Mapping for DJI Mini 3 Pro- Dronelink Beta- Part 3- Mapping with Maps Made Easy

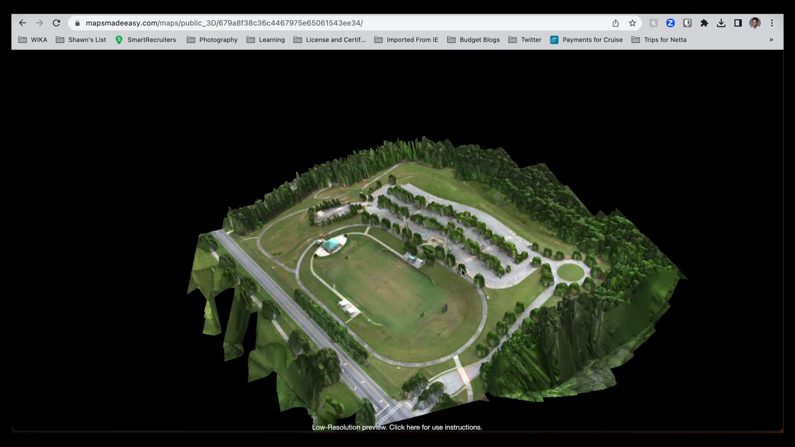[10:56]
Look at this. Look at this. Really cool.
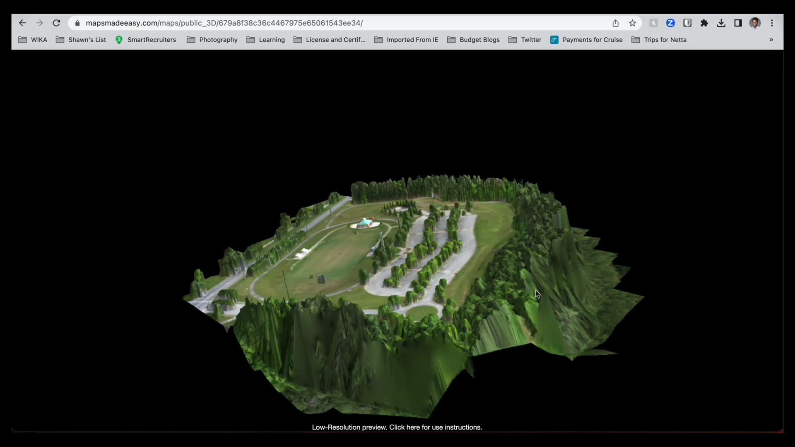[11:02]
And I think, I think what I may try, and there's a lot of trees in this area if you really look around. But I think what I may try too is with web ODM.
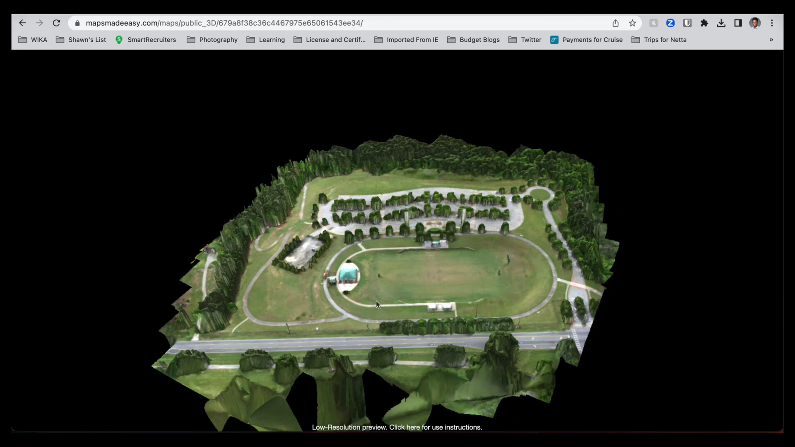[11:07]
I think I can do oblique angles. And with those angles, I can get a better 3D map. Let's going to zoom in some. As you can see, that map is not going to be the best here, the 3D map, because I was doing a 90 degree angle, so it's just top down. And I think if I got a little bit closer as well, that would have been better too. Even my car, see how flat is it? Flat my car is. And this car that was right there. There, these are some lights that were there,
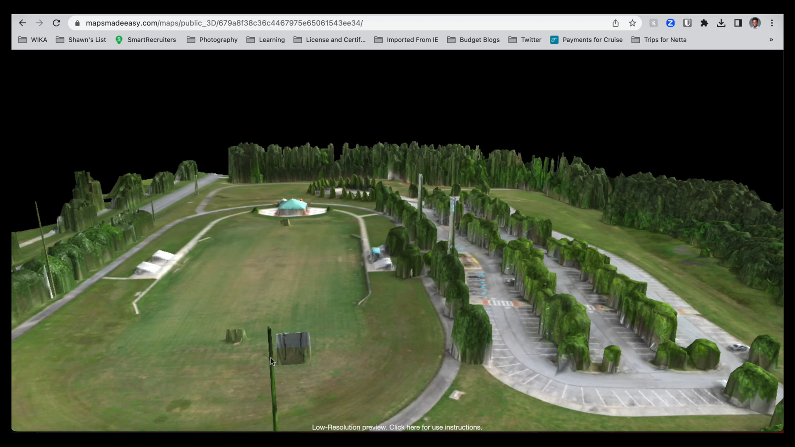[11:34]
scoreboards, goposts, but still, it's low resolution. I think it's still pretty cool. Like, this is a cool, this will give you how this area is going to look.
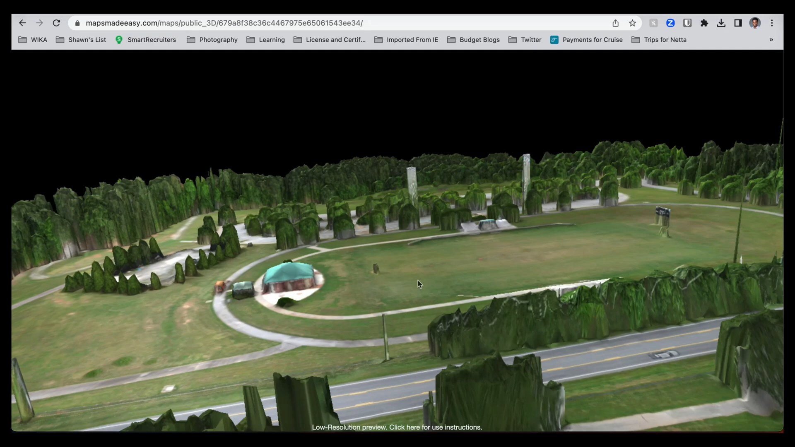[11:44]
You can see the entire track that you can walk around. That looks really, looks really good, the track.
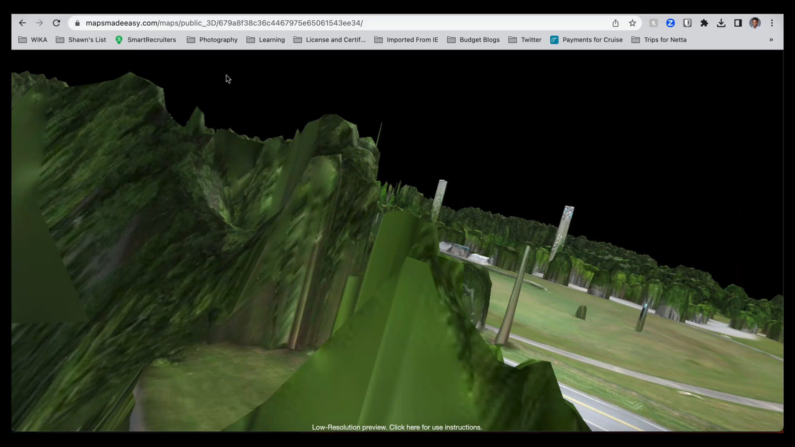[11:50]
Okay, let's go back. That was the public one, so we can do it in here.
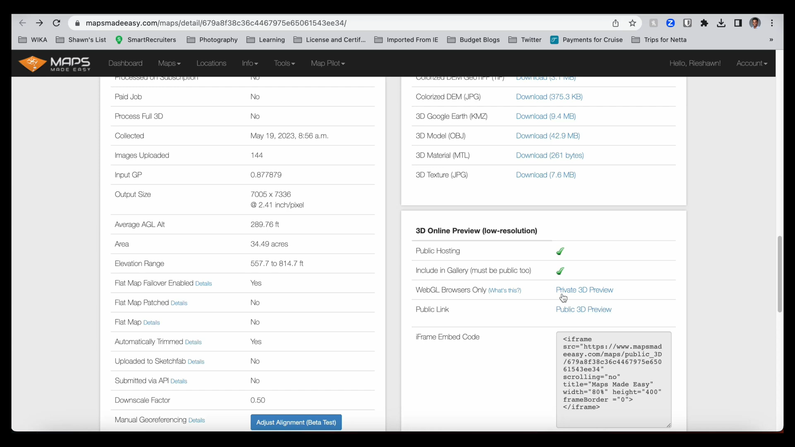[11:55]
And then, like I said, you need a WebGL browser. Look at the private. It should be the same, though. I think it's the same.
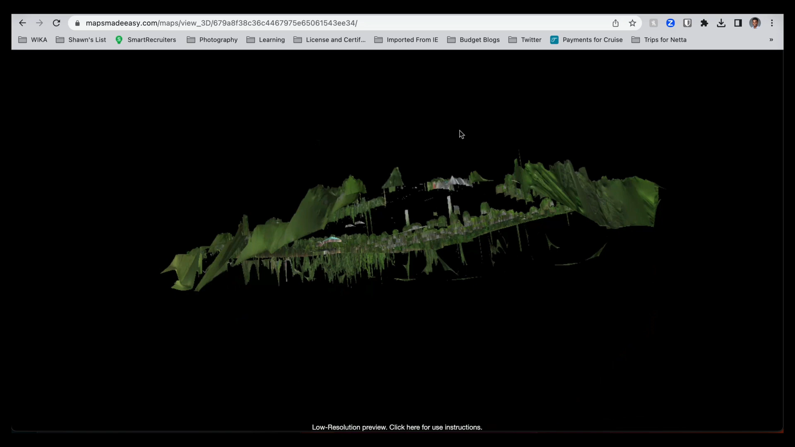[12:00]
The resolution should be about the same. Yeah, but that is really cool, guys. Really cool.
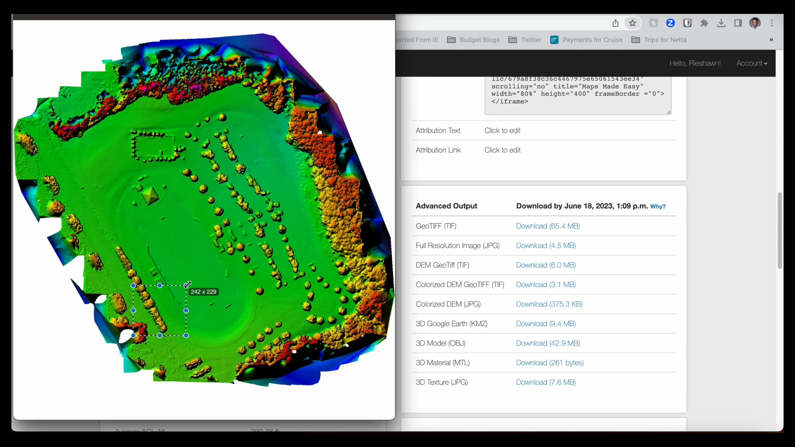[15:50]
Different elevation points of this document. Of this map. But, yeah. This is pretty good. All right, guys. Thank you all for watching this video. Please let me know if you would like to see more areas. I'm going to do some cinematic views of this area, too.